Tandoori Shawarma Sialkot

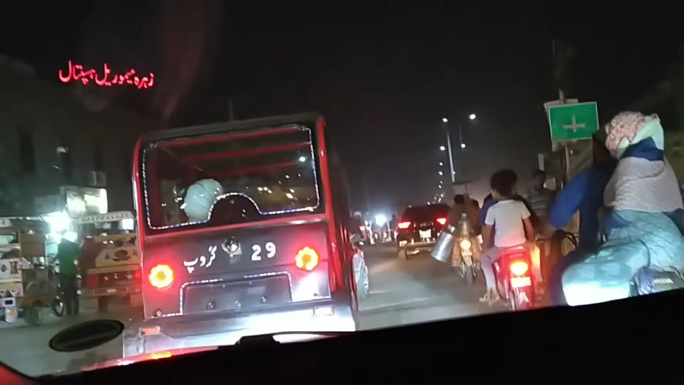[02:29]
اور یہاں سے ہم جائیں گے بلکل سٹریٹ اور پھر لفٹ سائٹ پہ آ جائے گا سٹی بازار